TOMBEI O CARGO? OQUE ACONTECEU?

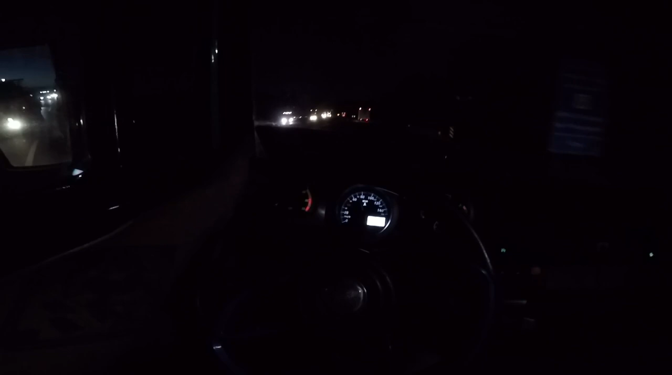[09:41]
Ai, tem que arrochar, né? Acabou. Só vou parar no albino pra pegar uma água e comer um negócio porque eu tô com fogo. E acelerar. Botei as lâmpadas de LED, mas olha...
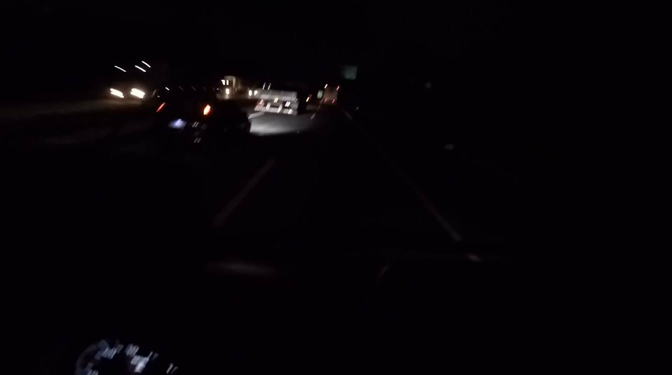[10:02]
Soltaram no piota essas lâmpadas. Porque eu não parei nada. Super louco. Antes de ter deixado as amarelinhas. Variava bem mais. Bom dar, né? Até esqueci.